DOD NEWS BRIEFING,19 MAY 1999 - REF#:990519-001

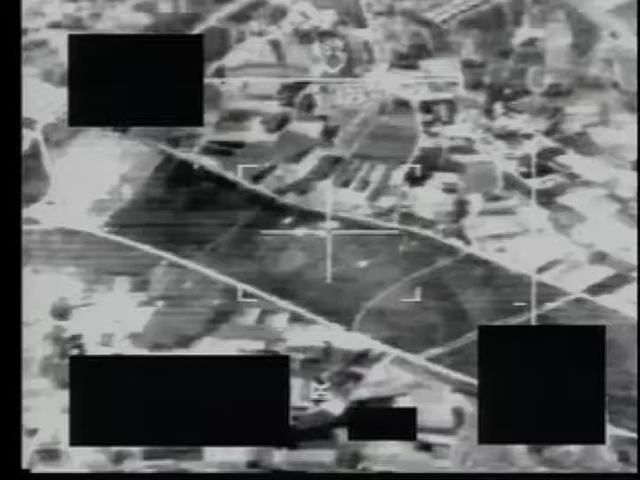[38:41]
It's a Navy F-14, the Theodore Roosevelt.
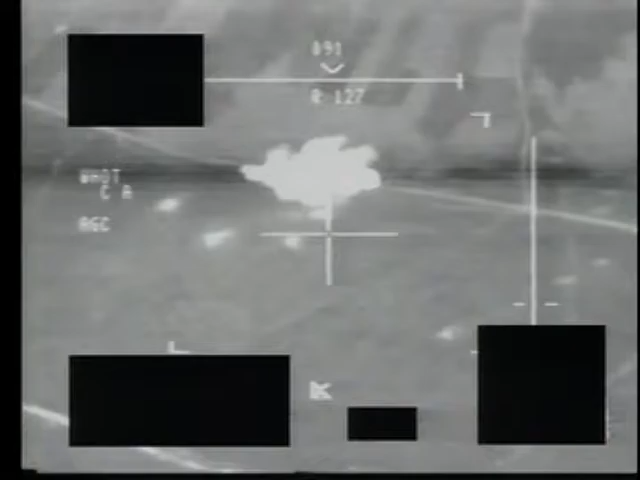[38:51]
They're dug in and revetments, and when we find them, we'll just destroy them. Another revetted artillery.
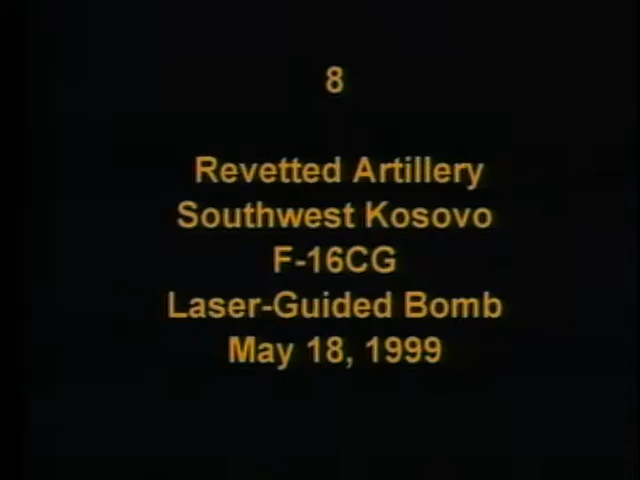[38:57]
This is an F-16 CG yesterday, southwest Kosovo, along the border.
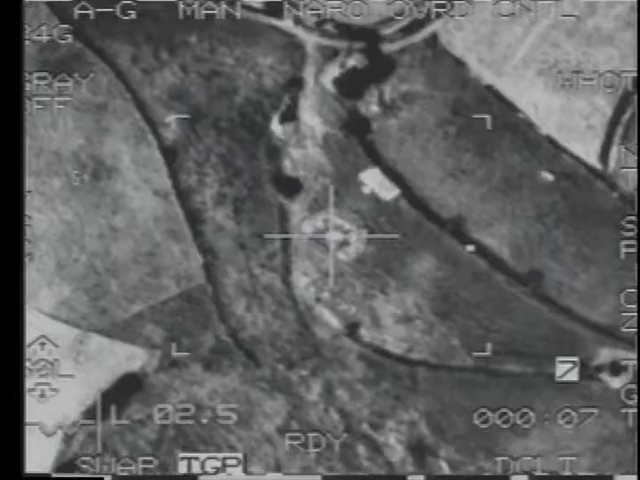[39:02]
You can see the revetment area. There's obviously something in the revetted area, a good size explosion.
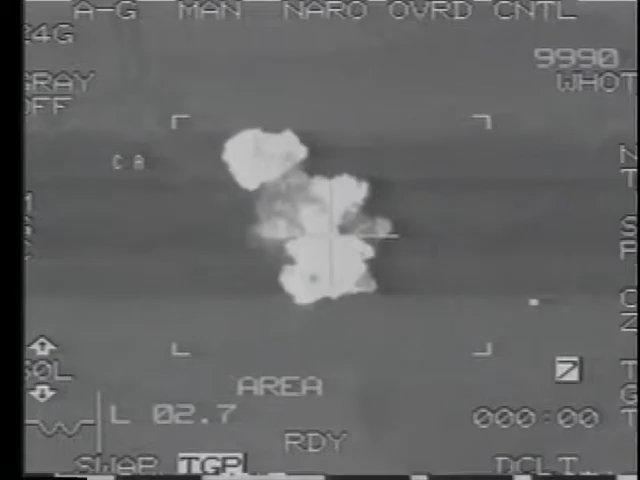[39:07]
If there was an artillery piece in there, there isn't one anymore.
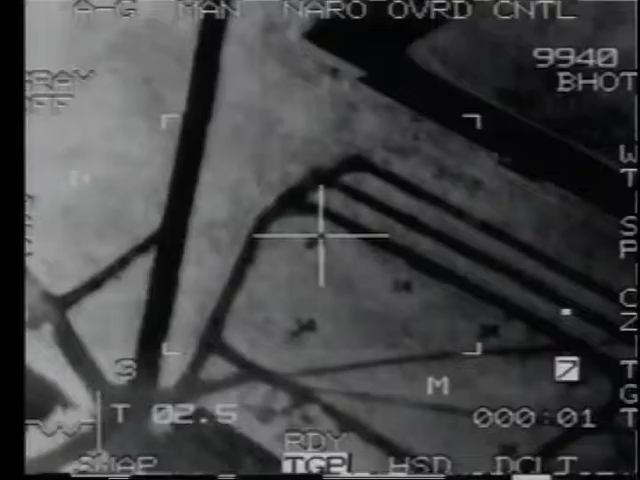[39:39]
And we take five of these aircraft out last night.
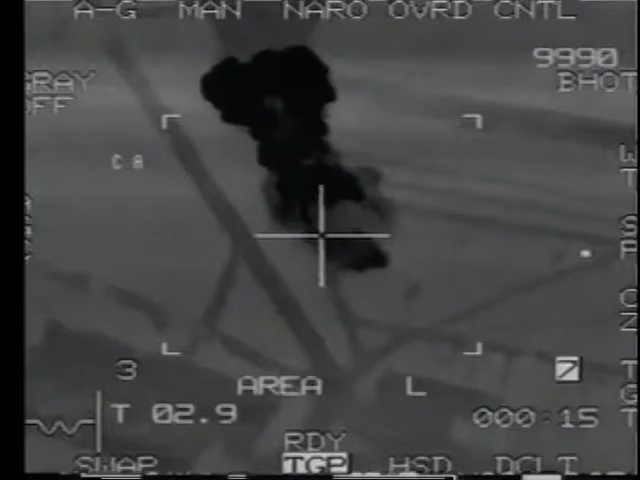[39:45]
That's a small dirt-type strip, and they've been used for counterinsurgency ops by the Yugoslavians in the past.
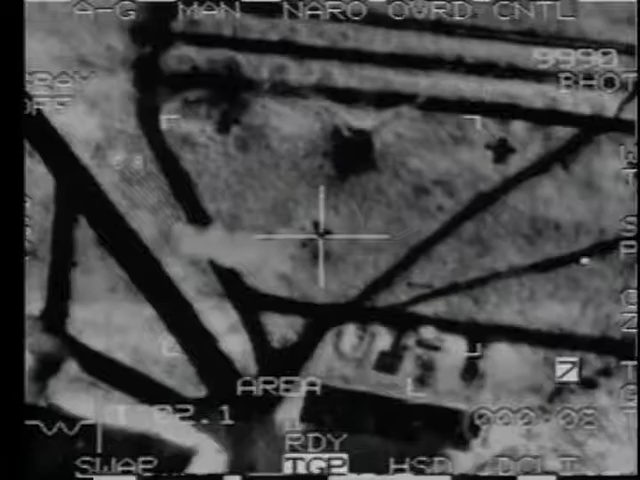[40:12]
It was a dud, but it hit the tail. So precision works. Another one right here.
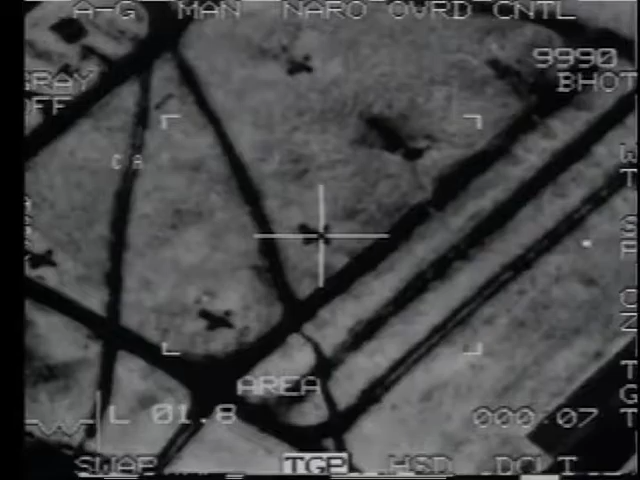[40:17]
You can see the one with the tail off above it.
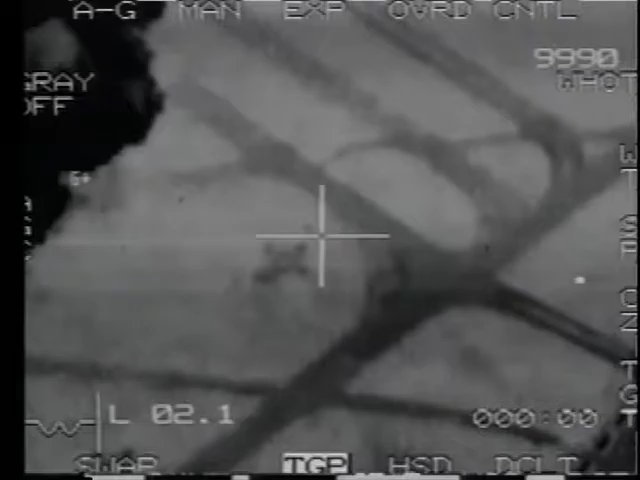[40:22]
So you can chalk up five Sokol P-2
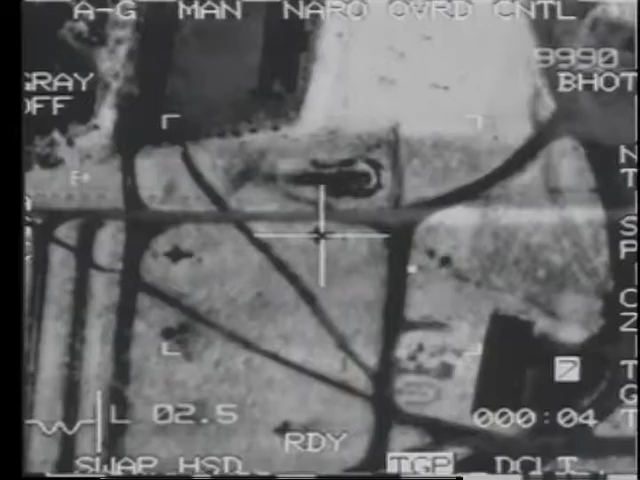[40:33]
bomb aircraft that won't be attacking the KLA or the Kosovo Albanians anymore.
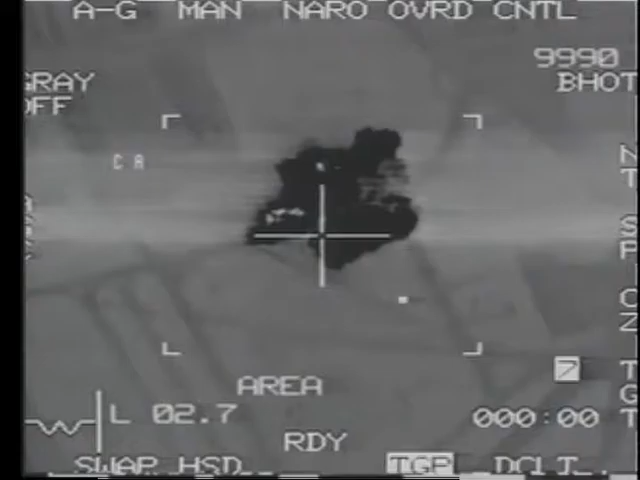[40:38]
Is this an example where you were watching this airfield night after night to see if these airplanes would show up, and last night you were able to detect them fairly quickly and put aircraft on them?